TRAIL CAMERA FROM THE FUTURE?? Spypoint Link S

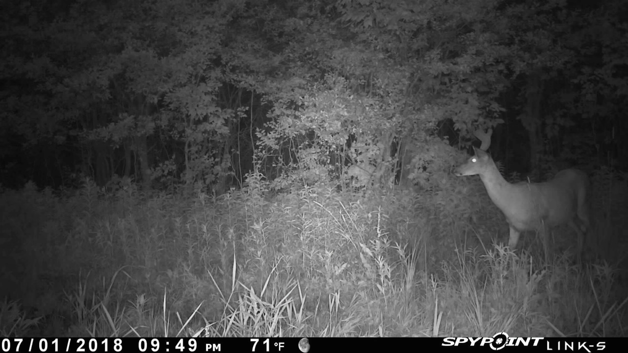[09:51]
of a pretty nice buck on it so I'm pretty stoked about that